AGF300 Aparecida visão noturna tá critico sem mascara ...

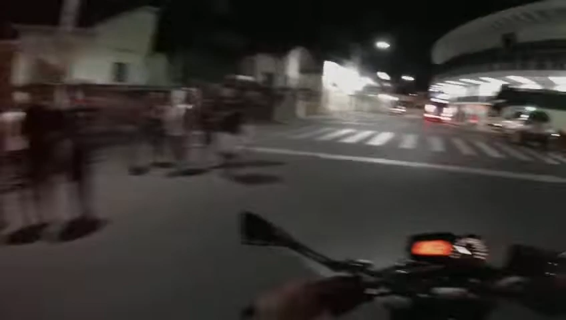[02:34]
Olha o barzinho, ó Lotado, hein?
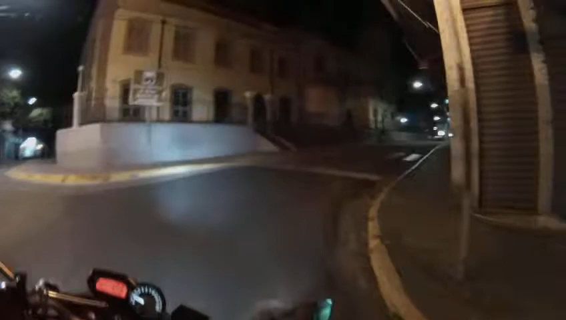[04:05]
Será que a passarela tá fechada? Tá aberta Tá aberta Legal Mas o pessoal da Congada ou Folia de Reis Não sei o que é
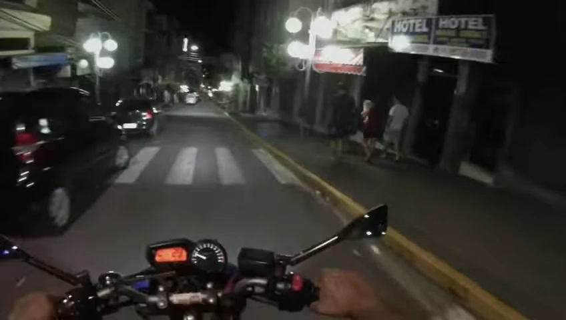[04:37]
Deixa eu ver por aqui Fazer um caminho diferente Pra me ver lá embaixo
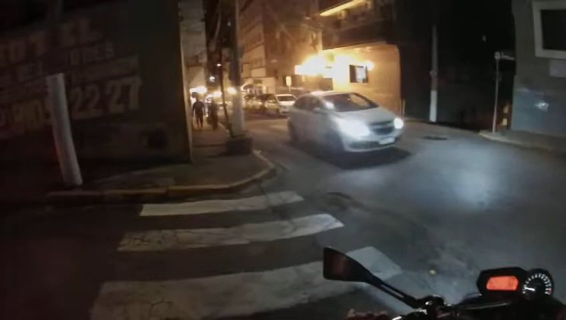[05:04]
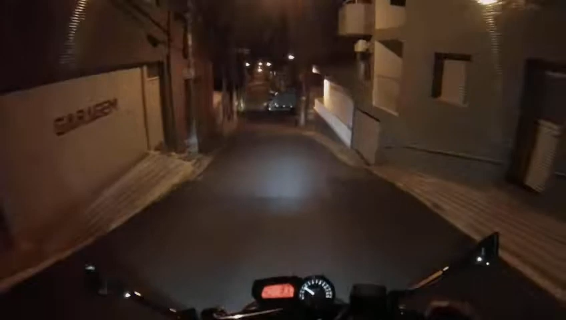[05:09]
Fazer um caminho diferente Deixa eu prestar atenção aqui, ó Nossa,
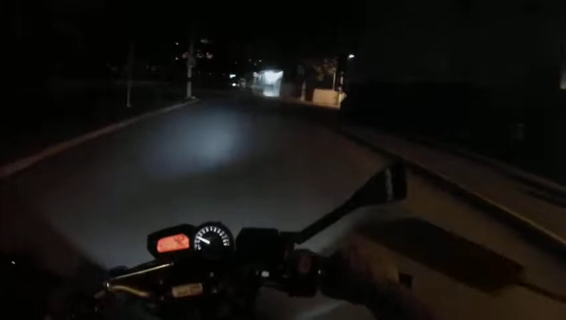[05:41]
só um buraco Buraco Pensei que lá atrás tinha buraco, não Aqui Aqui tá lá atrás de buraco Para aí, tiozão Tá louco? Tiozão Camarok Isso aí
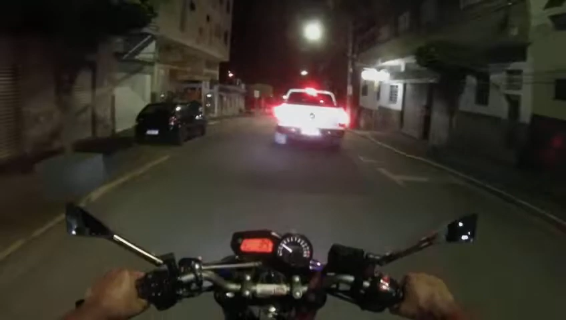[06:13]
Vamo, cara Corace aqui Tiozão Camarok Vamo, voa Vamo, voa Camarok Vamo Tiozão Camarok
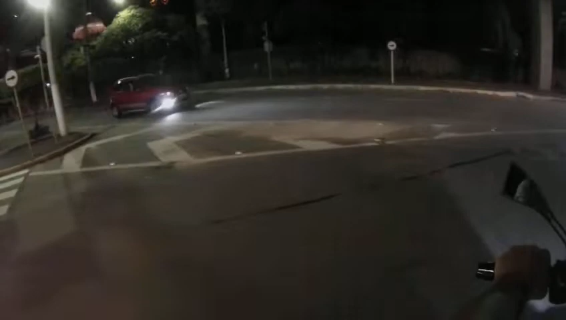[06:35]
Tiozão Camarok Vamo
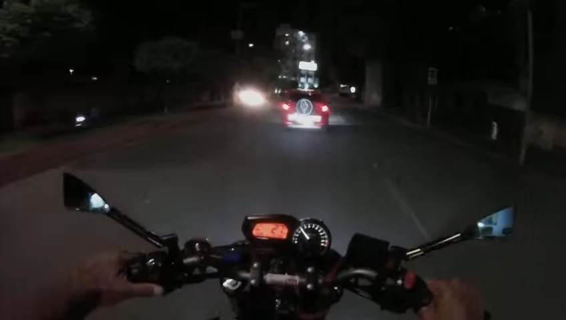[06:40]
Segurar que aqui embaixo Tem um radarzinho Quanto que é aqui? Quanto que é aqui? Acho que é 30 Acho não Certeza que é 30 Falou pra vocês Fique com Deus Aqui a Basílica Nacional